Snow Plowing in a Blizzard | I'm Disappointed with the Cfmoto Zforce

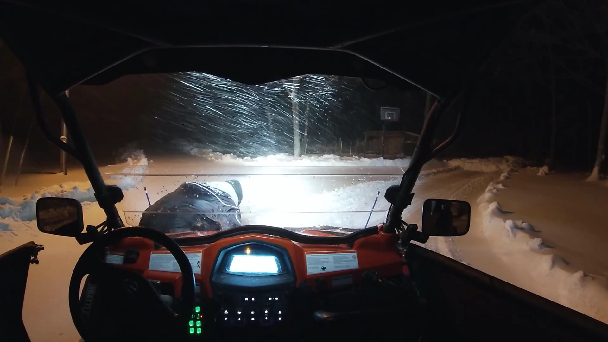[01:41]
But anyways, I'm getting out here to angle the blade. And we're going to make our first pass up. And the snow's not that deep. But like I said, especially here on the gravel driveway, the snow underneath, the crust underneath is hard. It's almost like it's frozen, but it's kind of like slushy frozen. So it's really hard to push. It's been a rotten winter. We only had two snowstorms, and everything is really hard to plow.